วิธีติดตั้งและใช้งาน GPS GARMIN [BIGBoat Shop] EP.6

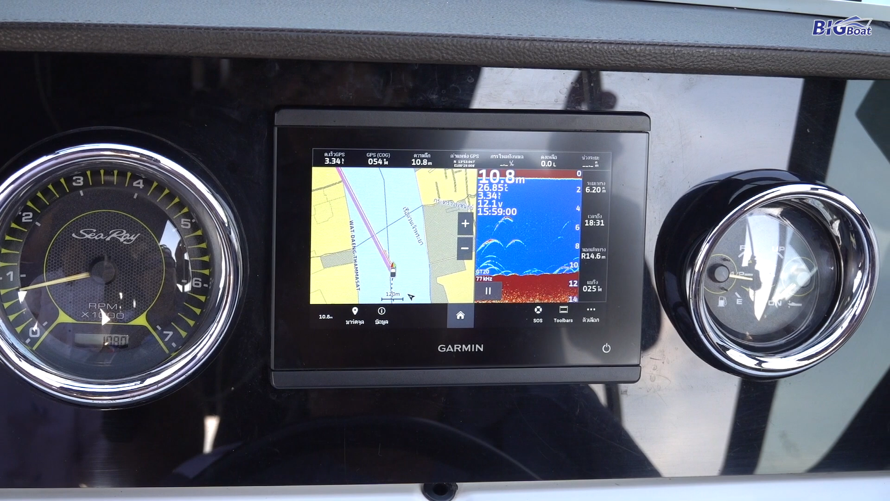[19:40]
On screen: depth 10.8 m
ตแบบหลบเกาะได้อะไรได้อันนี้ตอนนี้เราก็จะใช้วิธีการ Set
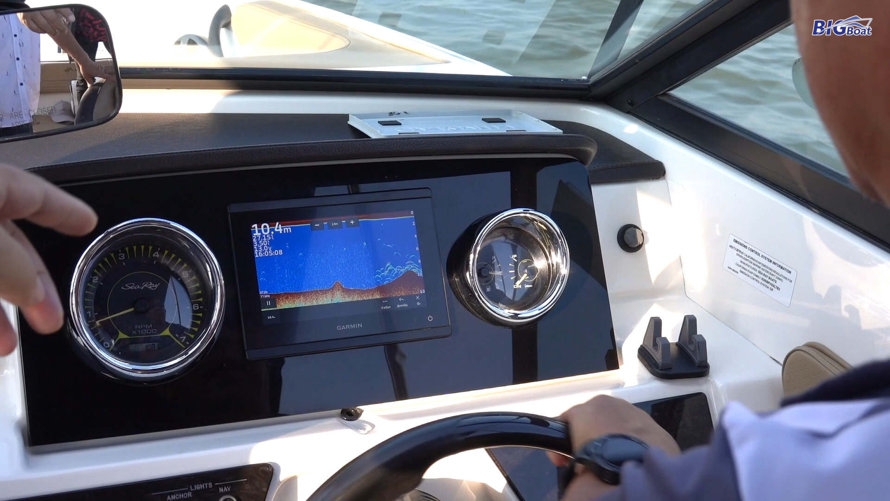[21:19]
On screen: depth 10.4 m
ตรงนี้ก่อนถึงก่อเก Dodg นะครับนี่นี่นี่ปากการังห שא�acheได้แล้วเปล่ะครับอันนี้กลองหินนะครับป
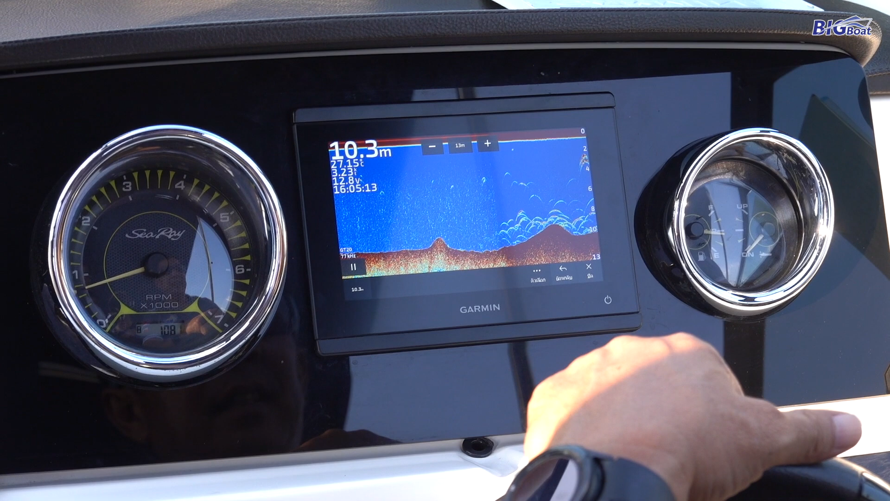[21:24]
On screen: depth 10.3 m
ลาอยู่รอบๆ หรือเปล까요 ใช่ครับ โครงๆですねครับคือปลา
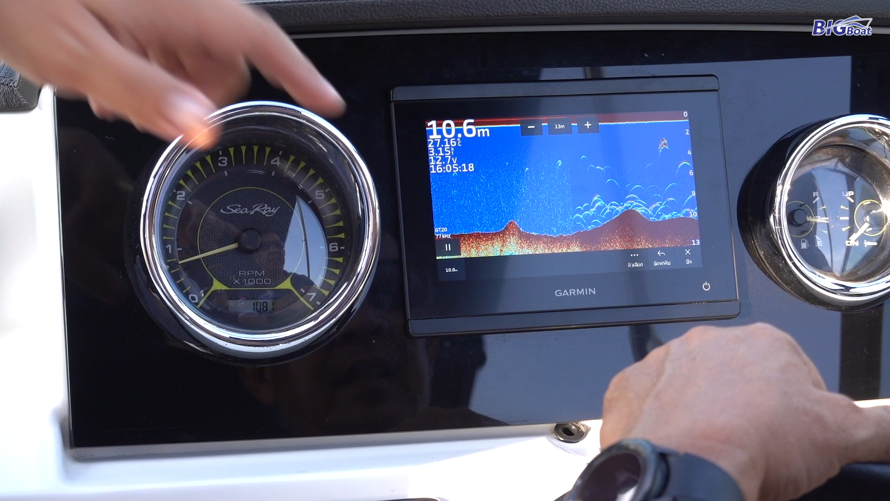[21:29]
On screen: depth 10.6 m
เพราะนั้นก็จะมีปลอาใสอยู่แถวนี้ตัวก็ свободสิ่งอยู่เหมือนกัน
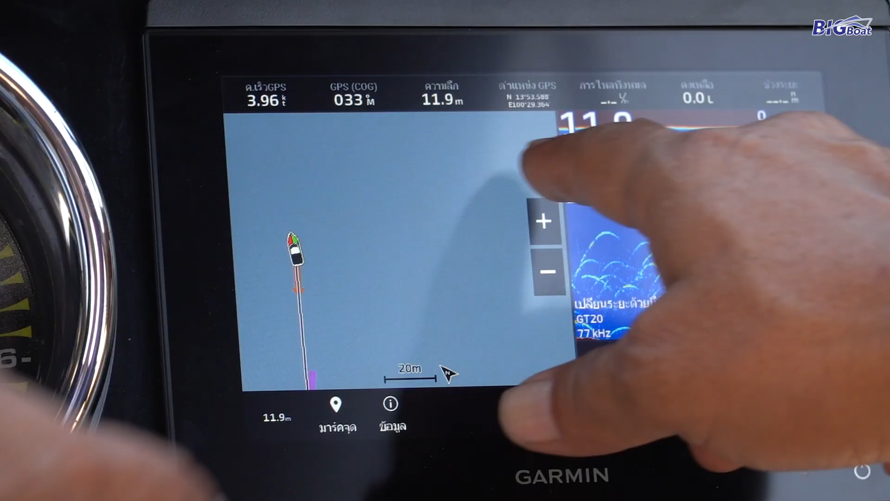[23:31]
On screen: depth 11.9 m
เราสามารถแตกตรงนี้ได้แล้วก็กลับขยายหน้าจอแต่หน้าจอหนึ่งทีแล้วก็เพียวกับขยาย
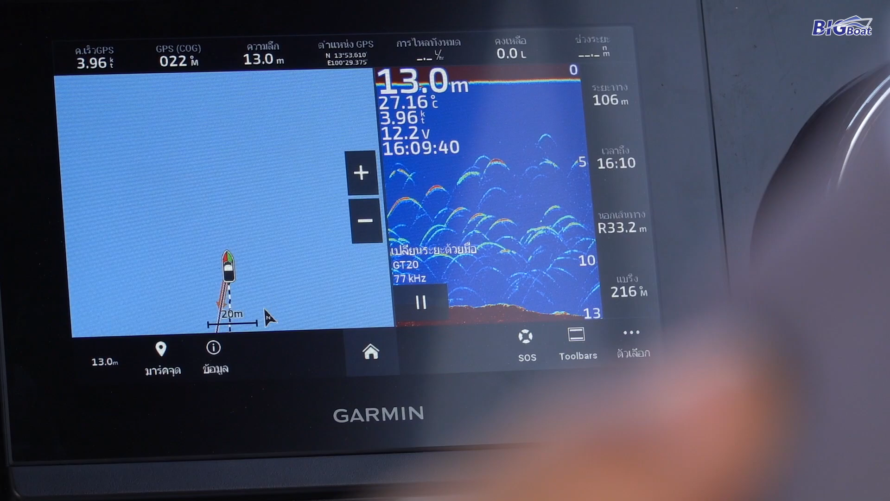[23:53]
On screen: depth 13.0 m, water 27.16°C, speed 3.96 kn
เราจะเปลี่ยนฟังก์ชั่นอะไรก็ได้
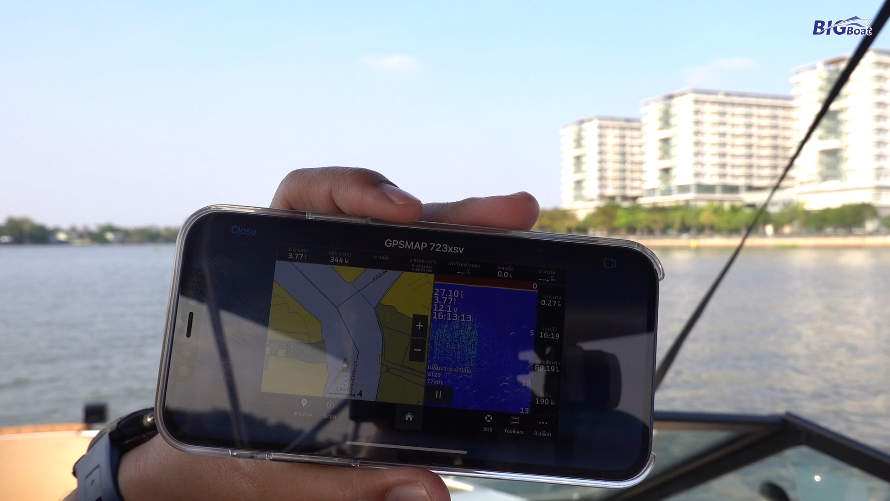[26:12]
ไอป Active & Tun นะครับต่อไวไฟเข้าไปที่หน้าจอGPS Mac 723นี่ก็คือหน้าจอของ GPS เลยใช่ครับดูหน้าจอเหมือนกันเลยดึ
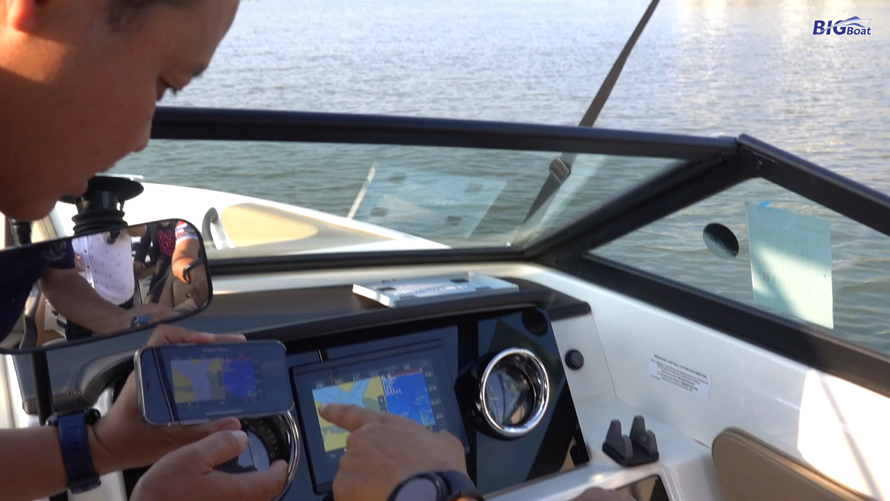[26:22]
งตัวซาวเดอร์ก็สามารถบังครับตรงนี้ได้เปิดตัวใหญ่อันนี้เรารังเข้าจุดที่ลึกที่สุดอ๋อ นี่ซาวเดอร์ก็ได้ด้วยเปิดได้หมดมันจะสื่อ 2 จอทำไมอ่าพีอาช
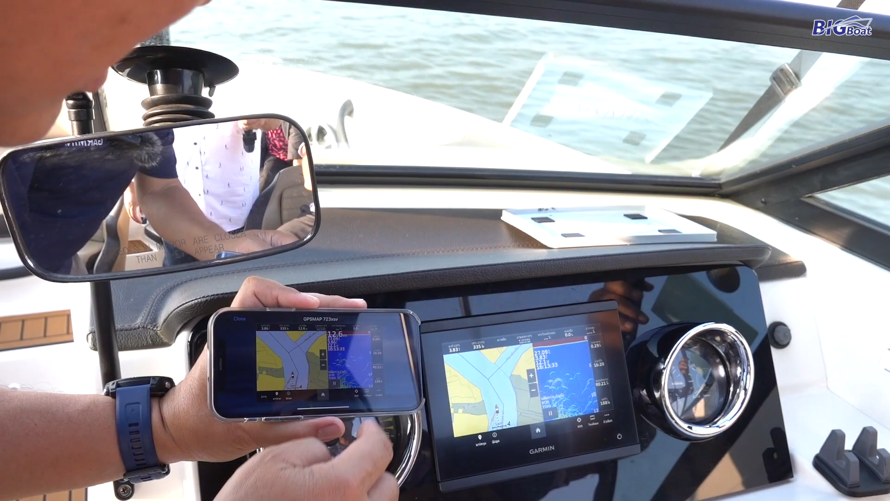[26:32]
อ๋ออันนี้มันก็น่ะครับเล็ก จอมันใช้จะอันเดียวกันอ่าพีอาชจะขายของได้ไหมเนี่ยไหล้
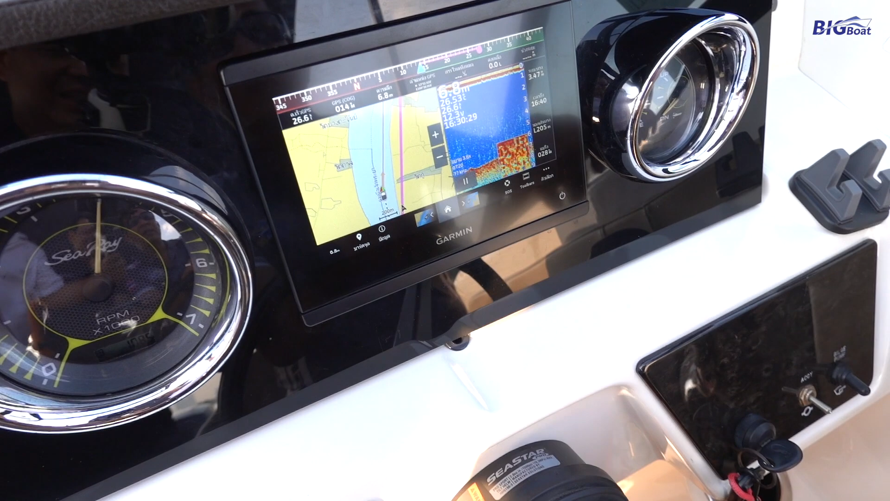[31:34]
27 อะ 26.6ซาวเดอร์ยังติดอยู่เลยนะครับนี่ ในขย้ายหน่อยครับนิ้วทำกับจอเดียวๆๆๆอิว ไม่อยากติดอยู่เลย